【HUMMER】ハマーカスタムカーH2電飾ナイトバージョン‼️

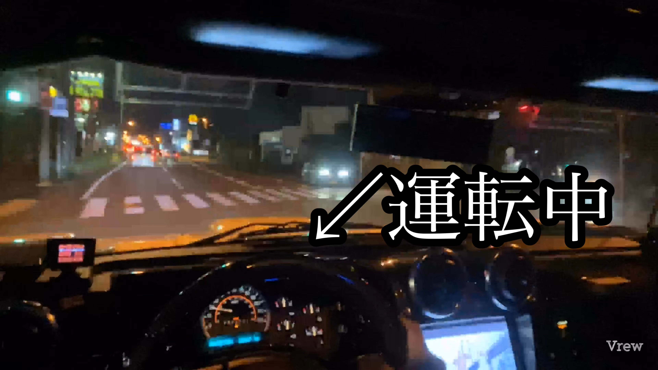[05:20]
右フロント前なんてほんと全然見えないんだよねちっちゃい子なっていたら僕の車は右のミラーの下のとこにカメラつけてあるんででっかいモニターの下にちっちゃいモニターの中でここでねバックと最後とカメラを切り替えて見ることはできないんだけどうーん見にくいわちょっとね見にくいっていうか見えないですね